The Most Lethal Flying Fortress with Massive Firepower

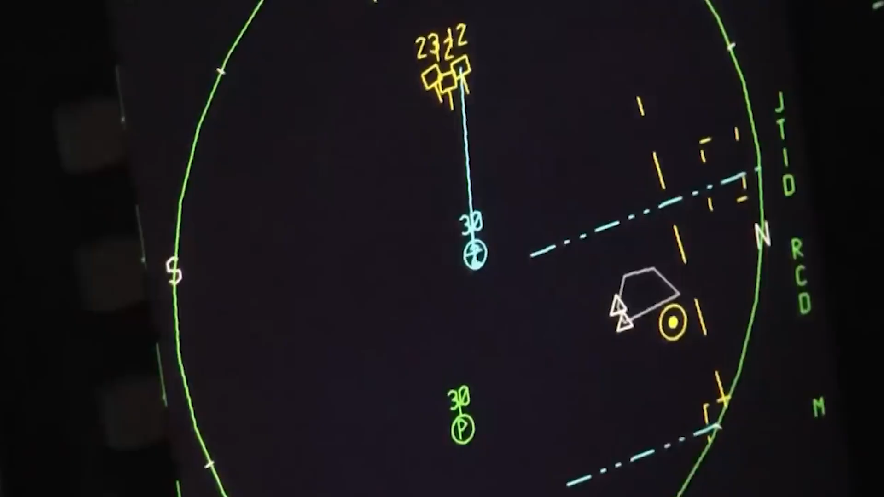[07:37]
tracking capabilities and protection against jamming.
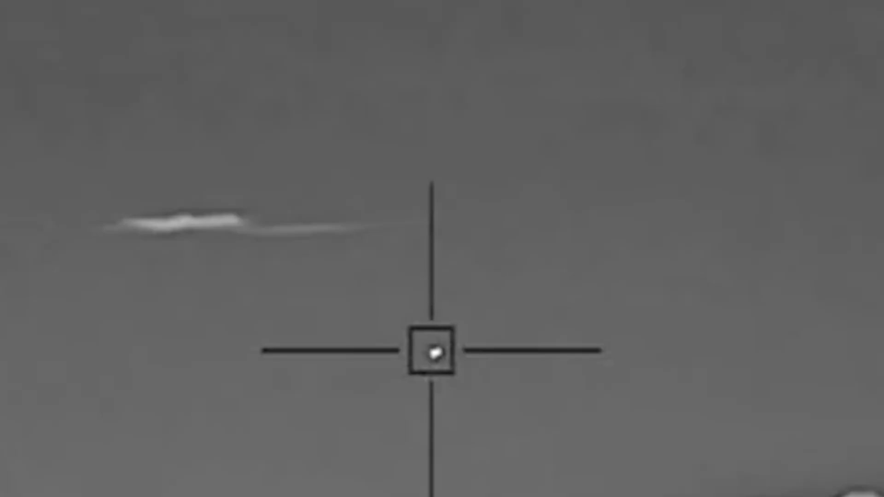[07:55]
The Legion Pod detects and tracks airborne targets without emitting detectable radar signals,
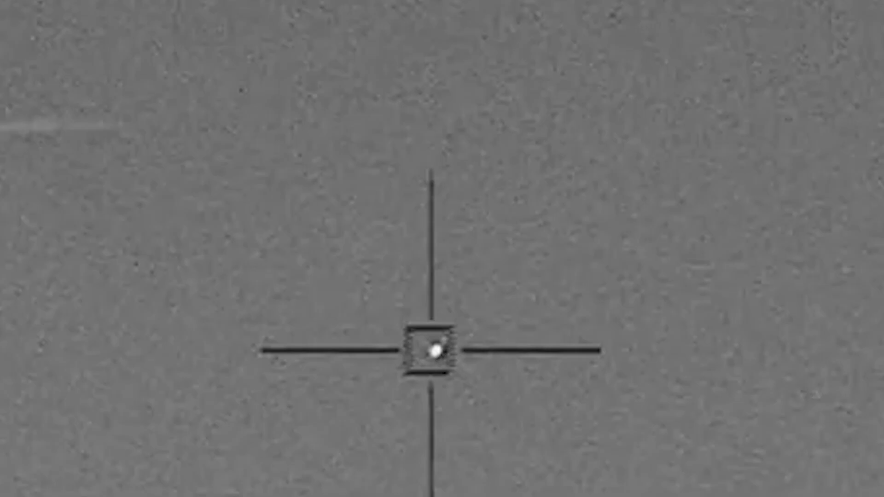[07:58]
making it a passive sensor system.
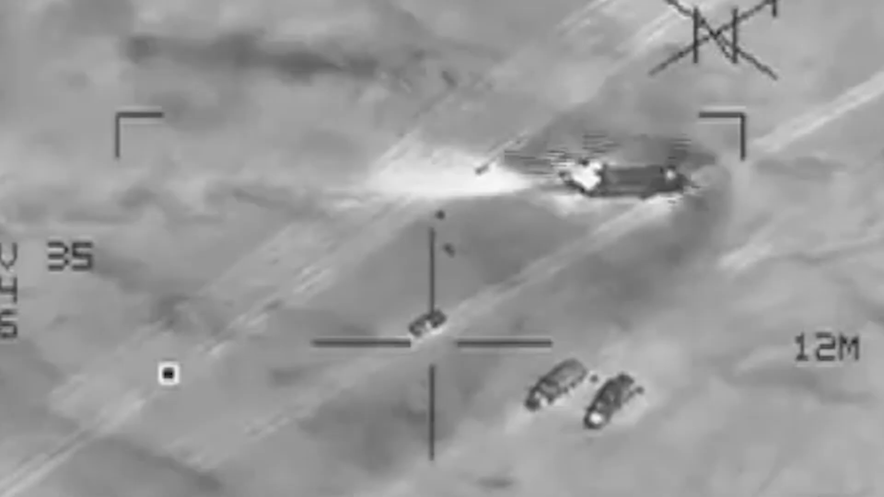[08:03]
This capability is crucial in stealth operations where radar silence is maintained to avoid detection.
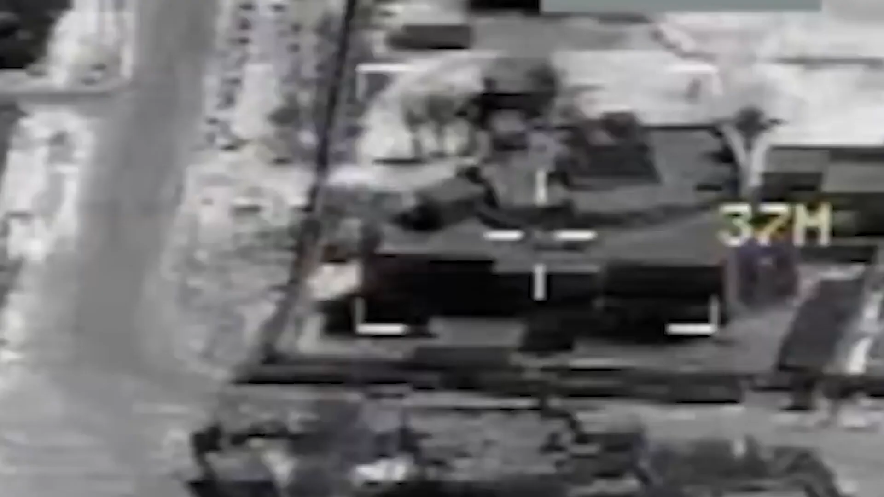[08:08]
On the other hand, the Sniper Targeting Pod is used for target identification, tracking and laser designation.
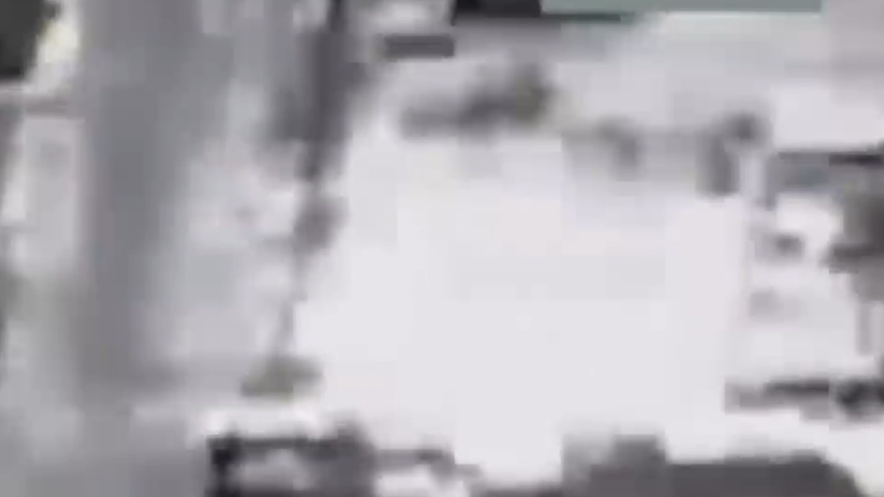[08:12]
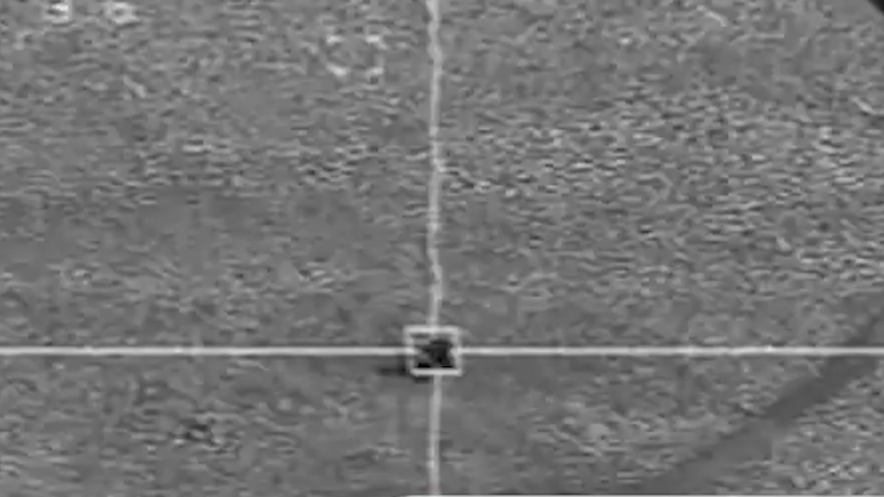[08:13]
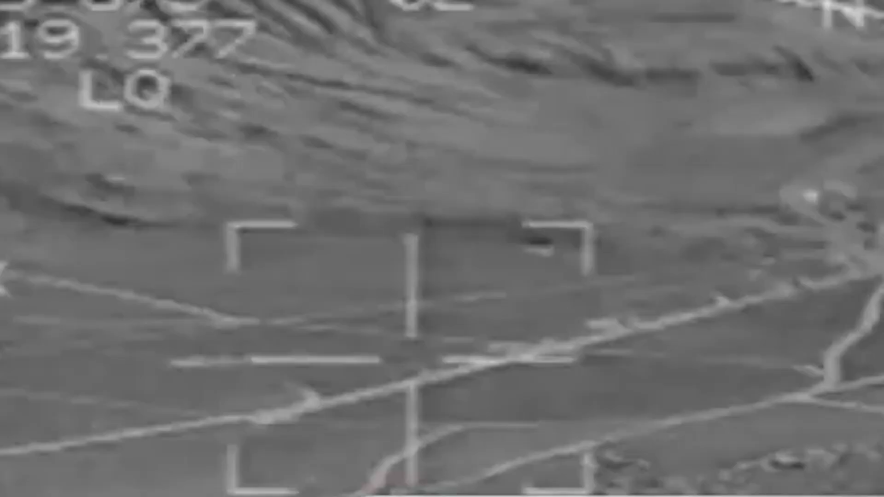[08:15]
It supports precision-guided munitions and provides
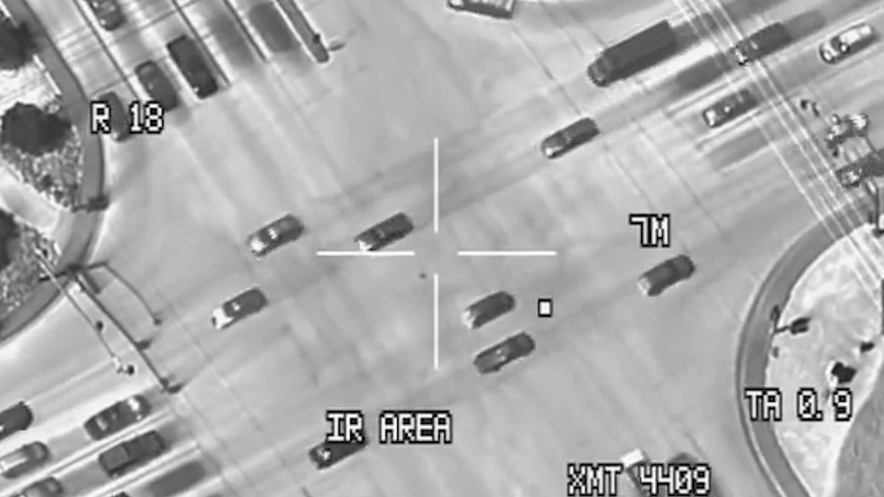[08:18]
detailed imagery for air-to-ground and air-to-air combat scenarios.
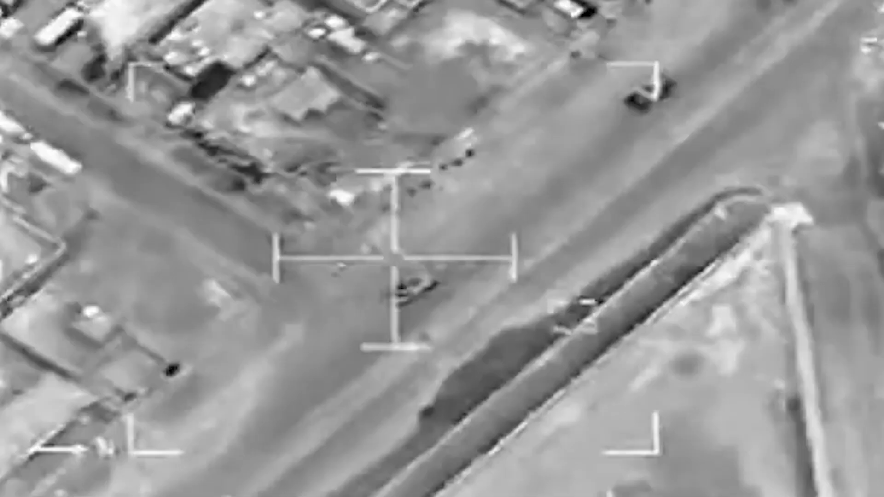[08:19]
Boeing highlights that the Eagle II has an impressive payload capacity of 29,500 pounds,